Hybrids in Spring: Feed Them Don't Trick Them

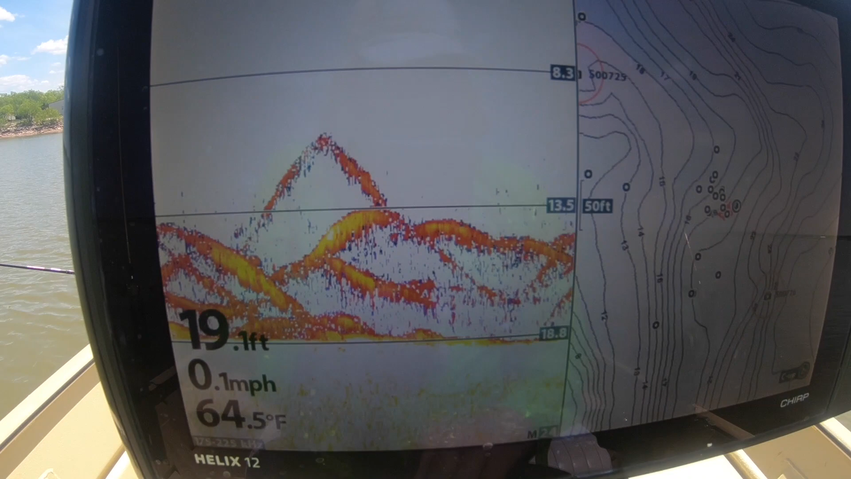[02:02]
On screen: depth 19.1 ft, water 64.5°F, speed 0.1 mph
Just wanted to show you guys on the sonar what I'm seeing. A lot of fish going up and down. They're very attracted to this area. I have my fish thumper on, and you can tell it's a point.
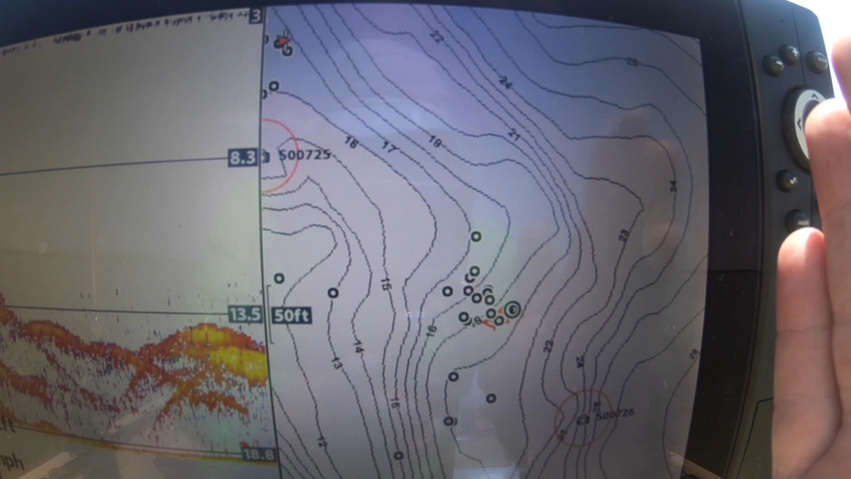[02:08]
This is a whole main lake point, but then it particularly makes another point right here.
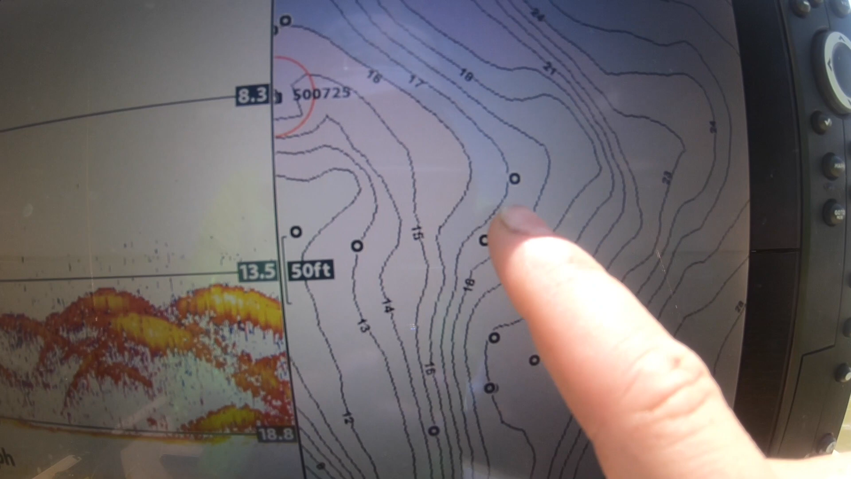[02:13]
And I'm kind of right here on the deeper edge to going up on that the top of the point there.
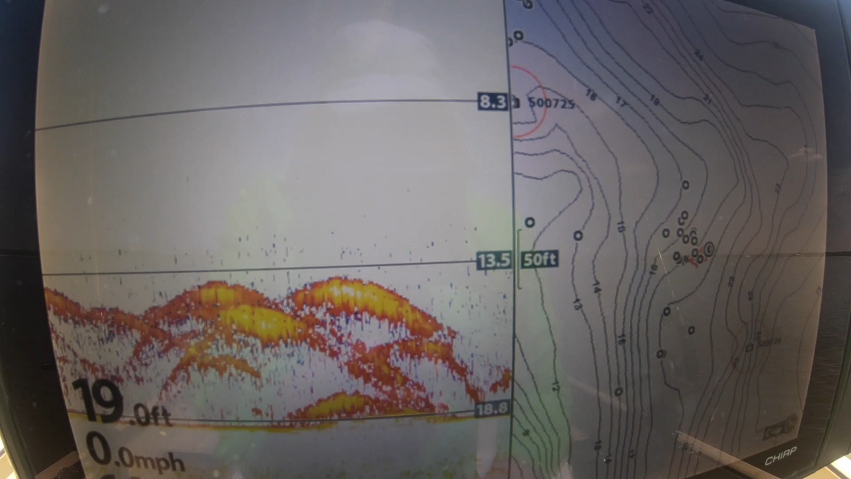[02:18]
On screen: depth 19.0 ft, speed 0.0 mph
But look at that, lots of fish.
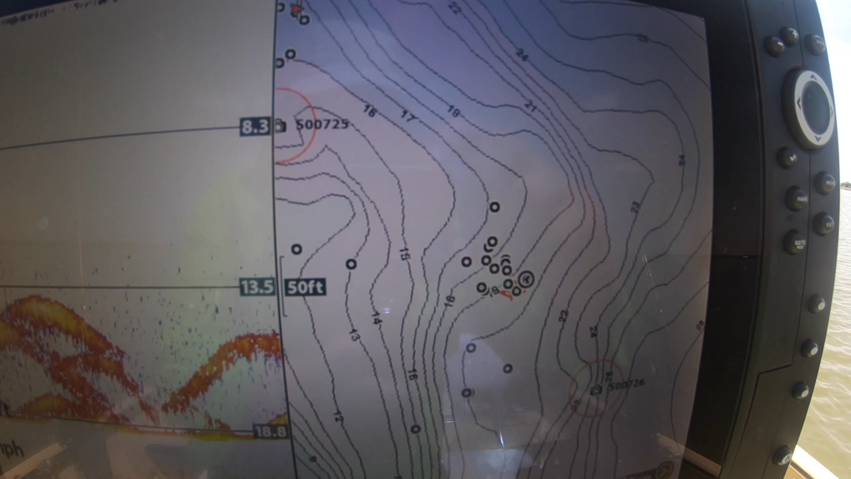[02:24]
I'm chumming the water and thumping at the same time, and it's really paying off today.